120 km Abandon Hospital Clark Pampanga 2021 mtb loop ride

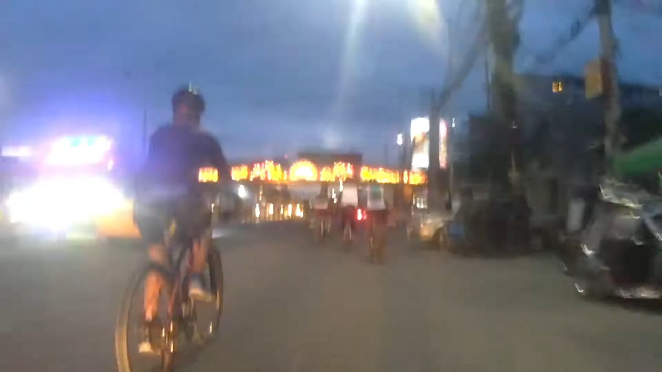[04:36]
Guys, yung crossing na to, yung diretso papuntang Clark, yung pakaliwa papuntang Zambales,
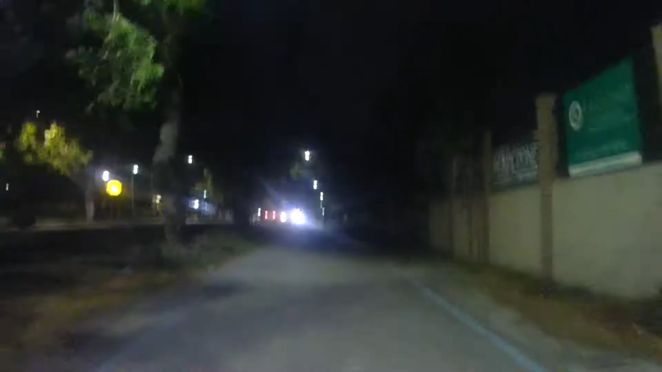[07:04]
Magandang gabi na po at kasalukuyan po ako kaming nandito sa bike lane ng Pampanga papuntang Clark. So malapit na po kami, so mga bandang 7 na po ng gabi.
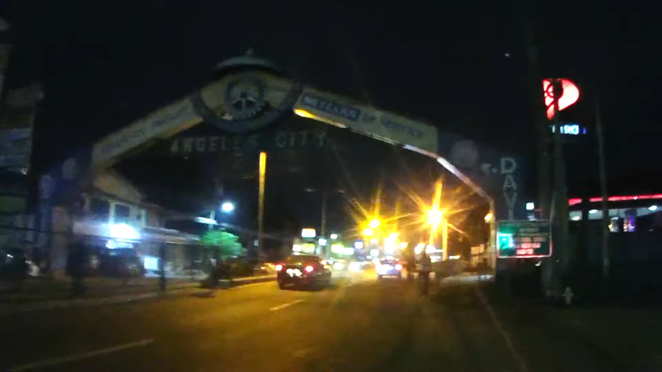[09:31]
Woohoo! 6 kilometer na lang bago kami makawon ang arating sa Clark. Pampanga sa wakas.